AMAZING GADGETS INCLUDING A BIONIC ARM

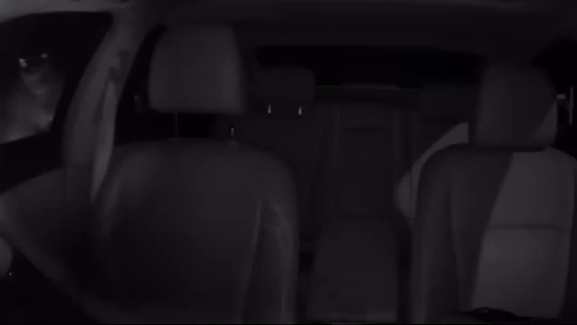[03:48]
and uses five cameras and computer vision depth AI to provide you with a complete 360-degree picture, as well as serving as a dash cam.